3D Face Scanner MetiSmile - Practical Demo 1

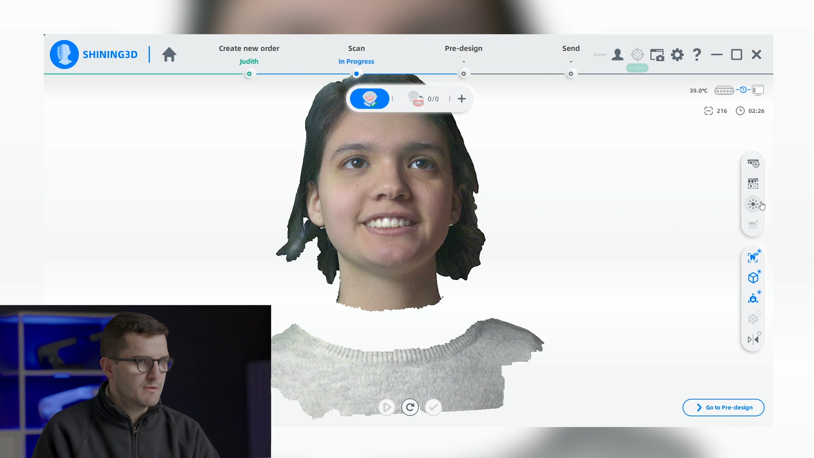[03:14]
In addition, users can remove the texture, adjust the perspective, block the view and even invert the scan to gain a different perspective of the scan data.
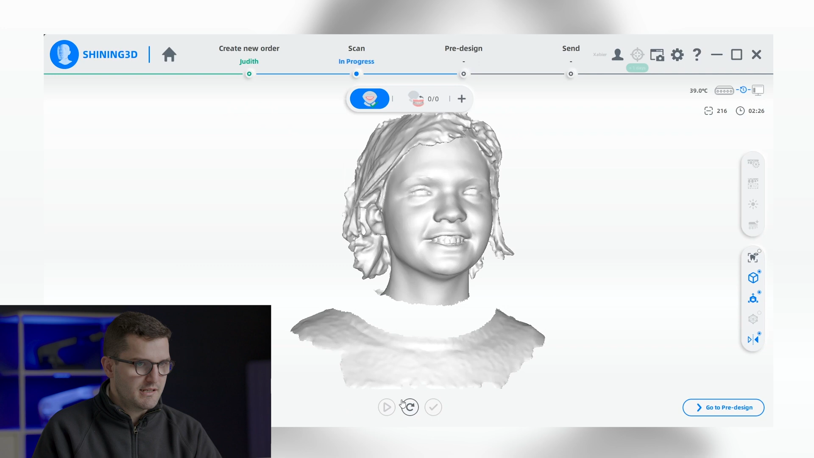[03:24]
Before aligning the face and internal scans, it is necessary to have the internal data imported.